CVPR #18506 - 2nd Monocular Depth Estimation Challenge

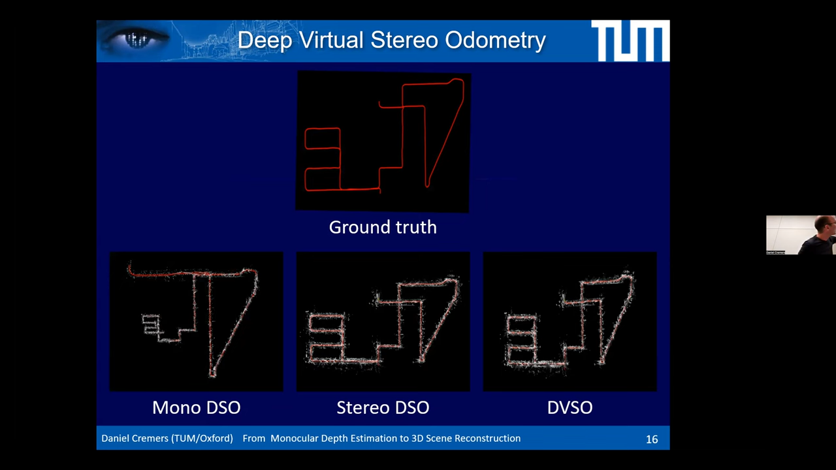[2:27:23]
It doesn't know what the scale of the world is. Turns out with the monocular approach on the right, DVSO, it's on par with stereo methods, but it only uses one cam. And it kind of hallucinates the rest by the deep network.
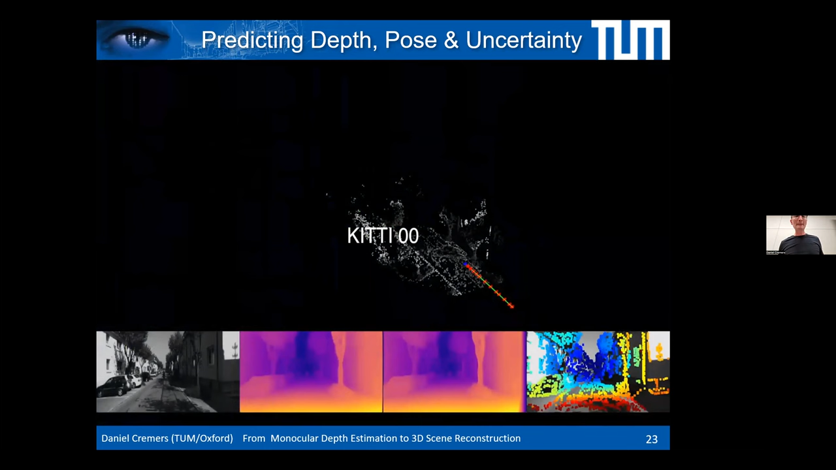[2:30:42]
And we get a technique that uses just a single camera to predict from just the left camera.
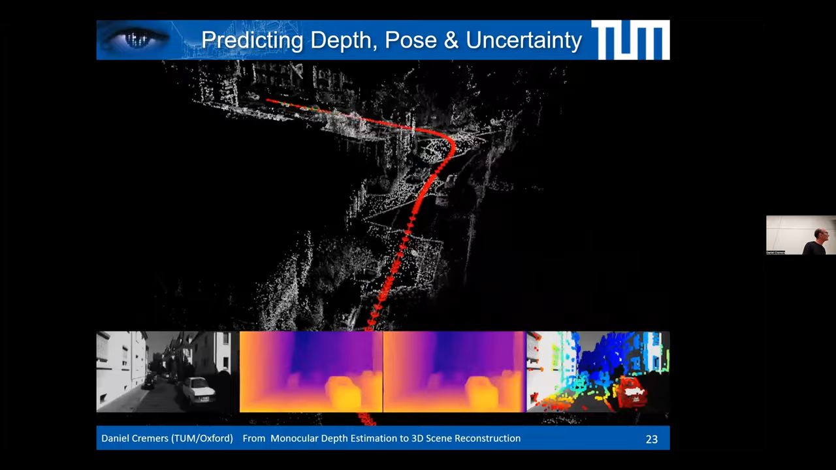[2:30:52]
It predicts the depths for the left camera and for the right camera and generates a very large scale reconstruction.
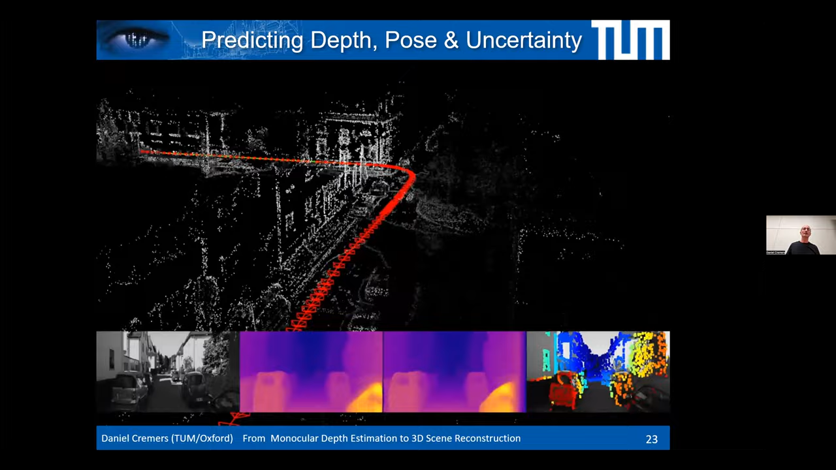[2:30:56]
And so what you see here is a system that is just using a single monocular camera.
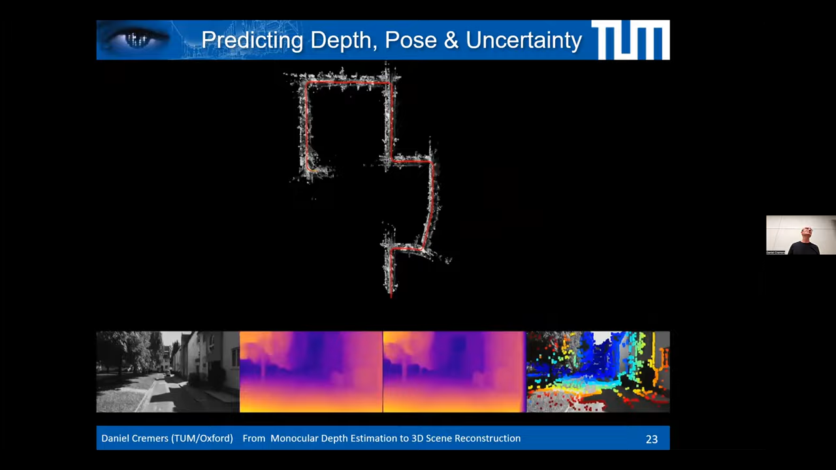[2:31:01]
No inertial, no GPS, no stereo, nothing.
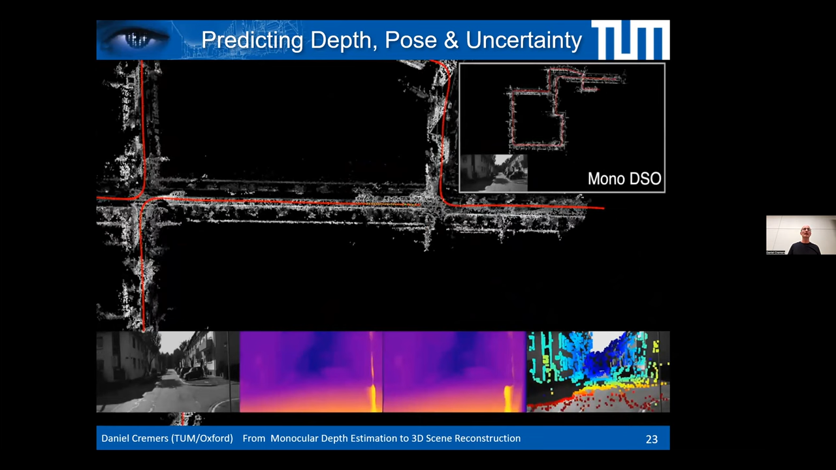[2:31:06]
And as you can see, there's practically no drift, especially compared to standard monocular approaches like DS.
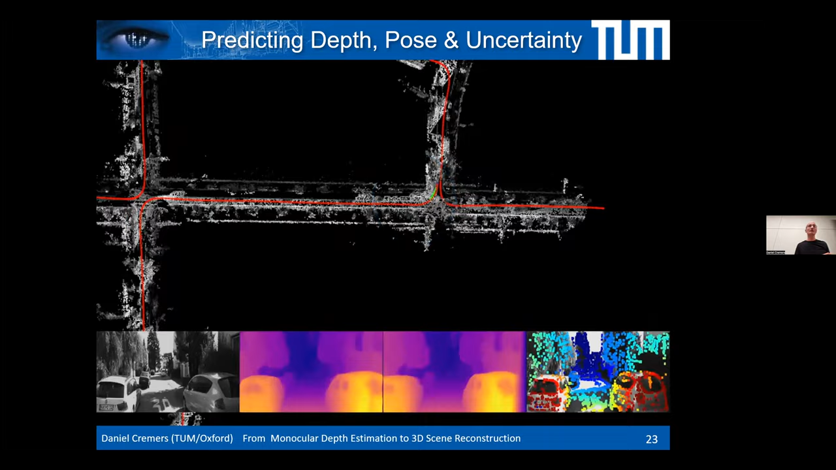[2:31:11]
And so we've gotten, I think,
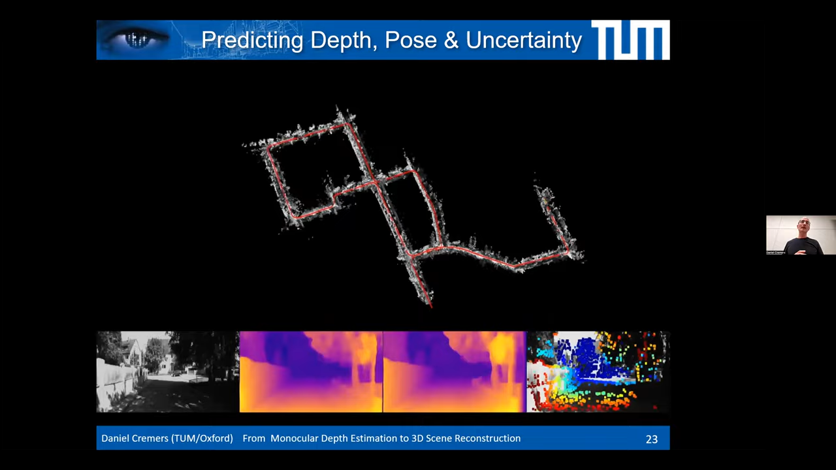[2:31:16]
quite far on what you can achieve in terms of visual odometry from just a single camera.
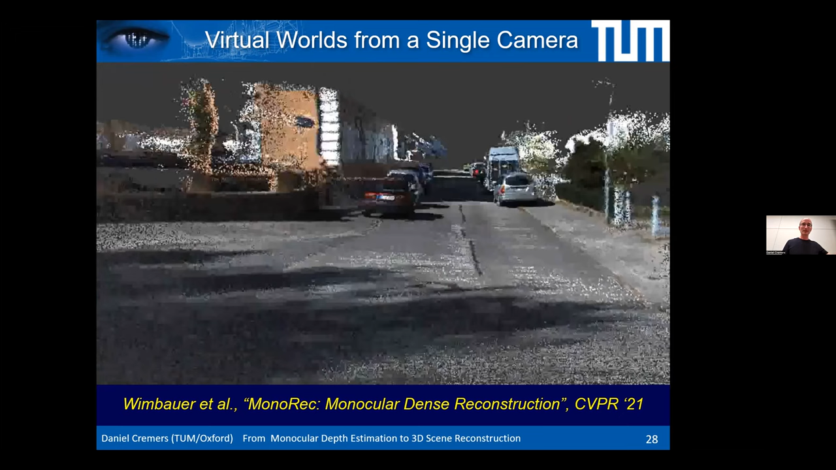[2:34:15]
But this is just visualizing the colored point cloud. And I think this gives you an impression of
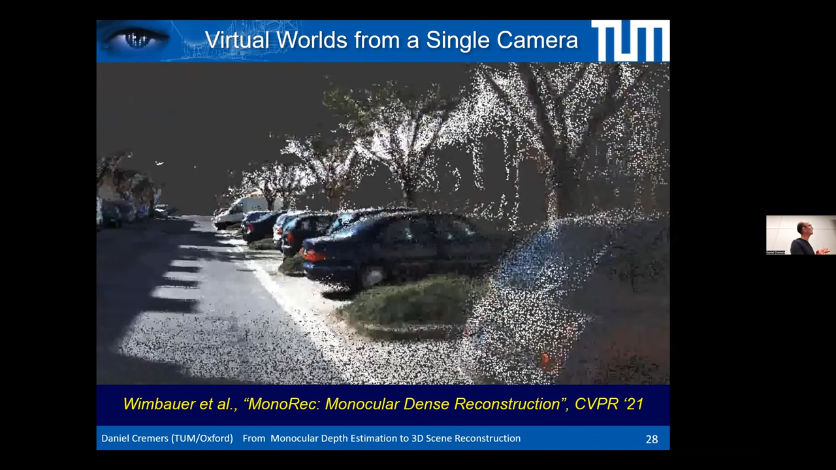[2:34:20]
can we rely on cameras instead of LiDARs to sense the 3D world?
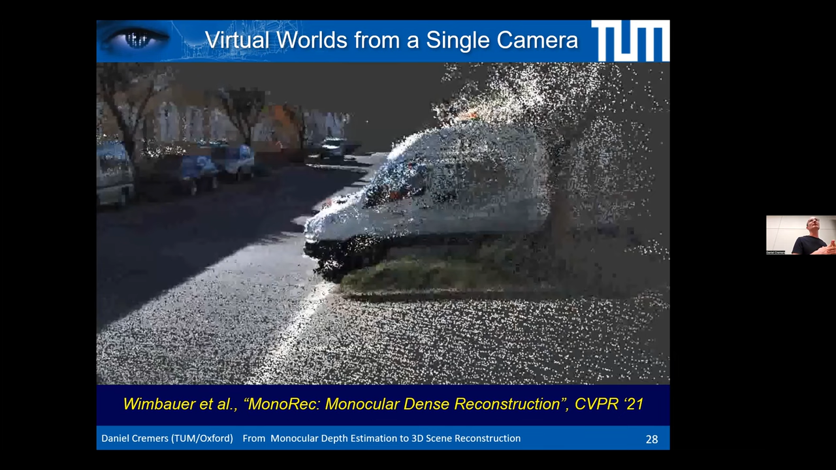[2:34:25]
Because this is being generated in real time from just one camera, right?
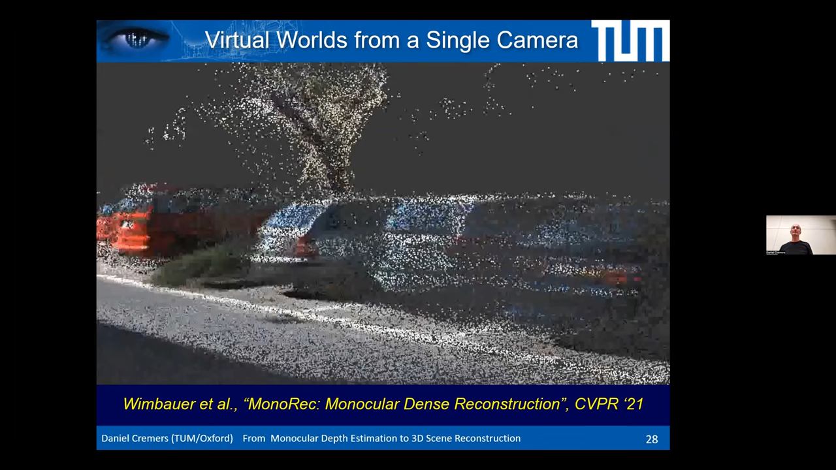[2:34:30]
And now, sure, the point cloud precision may be higher in the LiDAR scan,
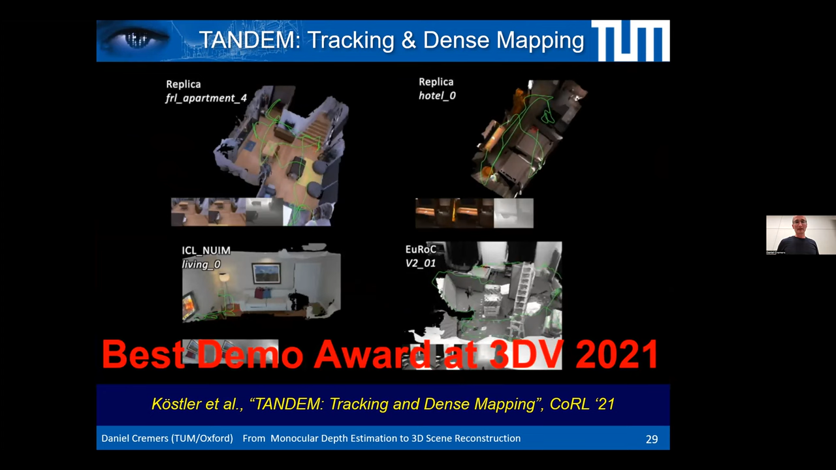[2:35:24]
So to the last part, I've shown you now that you can do monocular depth prediction. You can feed it into SLAM approaches.
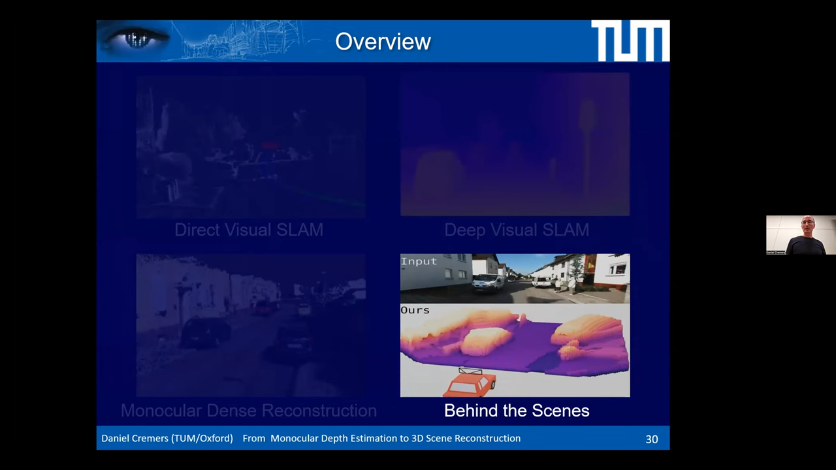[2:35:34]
But what I want to show you in the end now is that we can actually go further and go from 2.5D reconstructions of the world to full 3D reconstructions. The idea here is that we move away from monocular depth prediction and we actually predict voxel occupancy
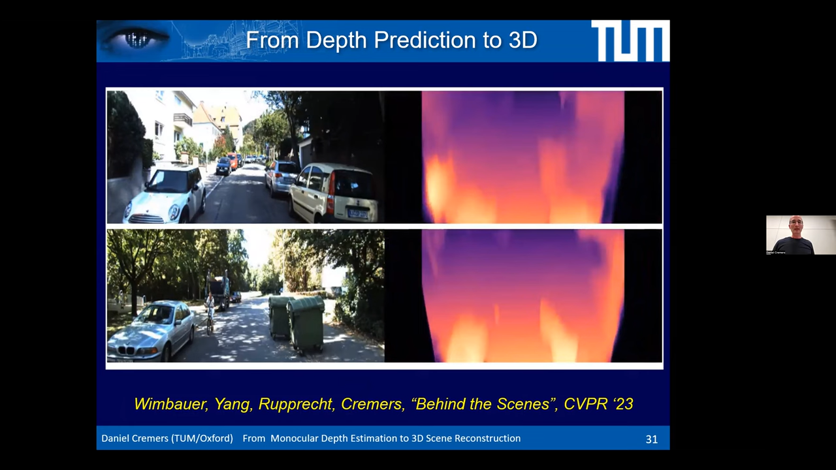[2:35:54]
or density, a bit more in the spirit of NeRFs, except, you know, NeRFs typically need a lot of multi-view images from all around, whereas this technique, it runs on a single camera put in a, into a car.